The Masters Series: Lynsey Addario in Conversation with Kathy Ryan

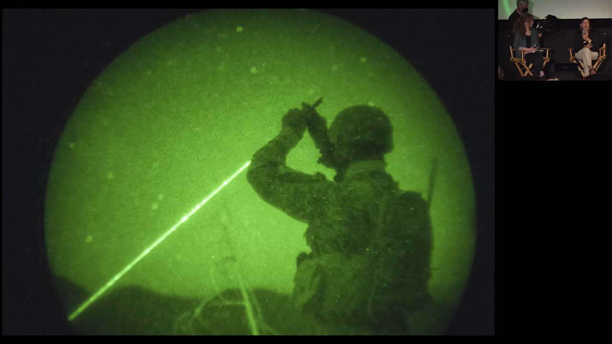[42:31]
And I sort of woke up and put my night vision on, and this is what I saw. And what you're looking at is this is an air force, and he's sparkling a target with a laser that's visible only through night vision goggles. And this is so the attack aircraft can fire on that target. So it just helps the attack aircraft sort of walk onto that target. I took that picture and then fell back asleep. And then they ended up dropping bombs.